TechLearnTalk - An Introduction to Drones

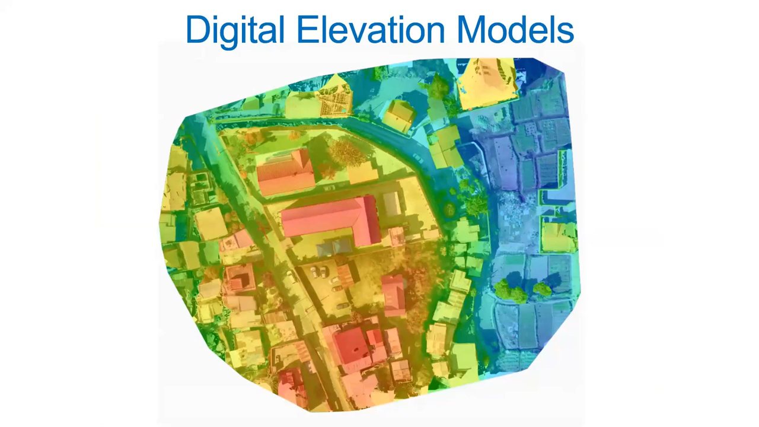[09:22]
And you can use that to build up a very, very accurate, what we call an elevation model.